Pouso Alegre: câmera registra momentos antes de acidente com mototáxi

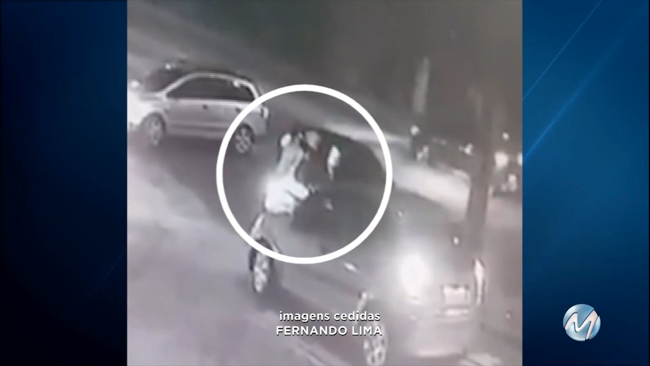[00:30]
Observe que o motociclista está parado em um cruzamento e avança para entrar na pista. A imagem não mostra, mas ele bate na lateral de um caminhão guicho. Veja novamente. Na garupa da moto estava Lohana Nayara dos Santos Rodrigues, de 20 anos. Ela morreu na hora. O motociclista não teve ferimentos.